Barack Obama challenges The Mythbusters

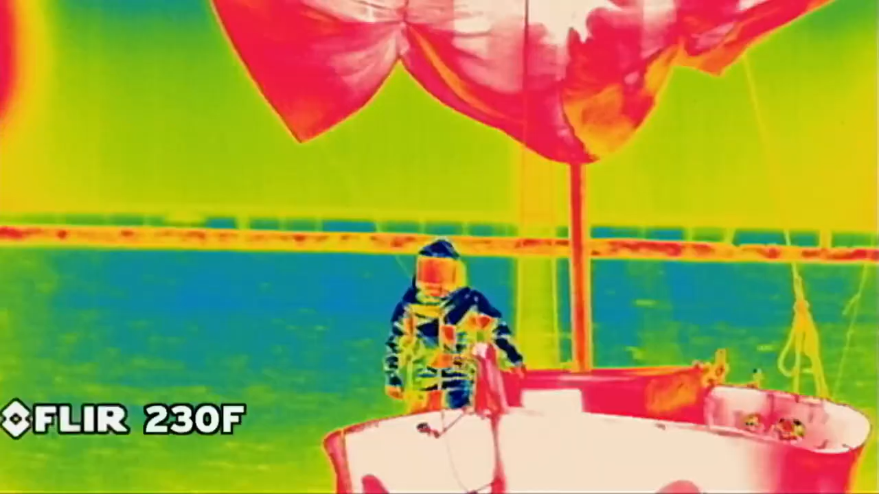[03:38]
And with the black sun at 230 degrees, that's a long way off.
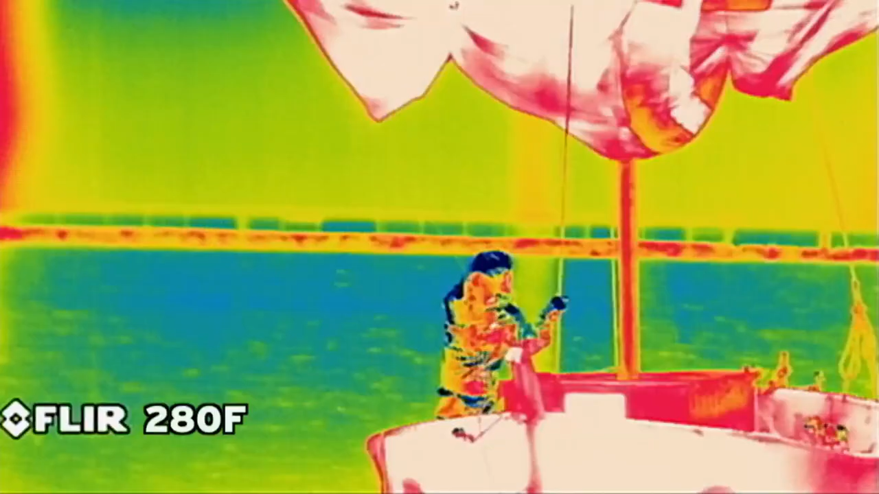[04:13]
But while 280 degrees is impressive, it's still 130 degrees off of what's needed for sail ignition.